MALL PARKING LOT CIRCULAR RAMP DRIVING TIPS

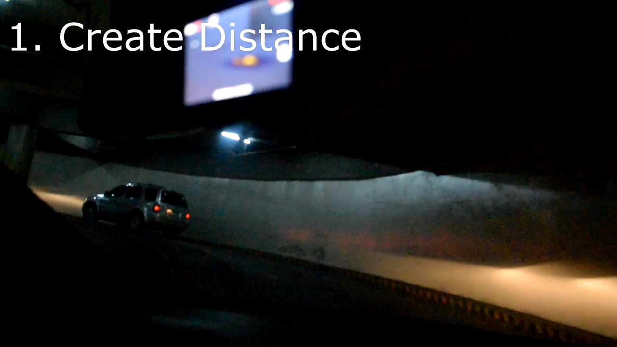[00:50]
Maaari kasing bumagal o huminto sa kalagitnaan ng pag-ahon natin ang mga sasakyan na ito.